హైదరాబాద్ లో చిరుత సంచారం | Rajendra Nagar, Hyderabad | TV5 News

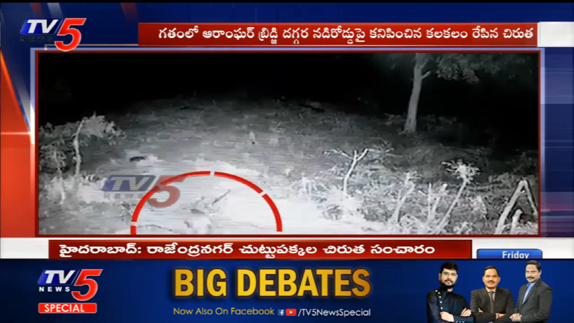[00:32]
राजिन्दनगर पर्दिलोने चिरुता संचरिस्तुन नट्लूस पस्टमावतोंदी। प्रोफिसर जेश्विंकर व्यवसाय विश्वविद्यालायमनुँची मैनेच्कु वेल्ले दारिलोव चिरुता तिर्गुतोंदी।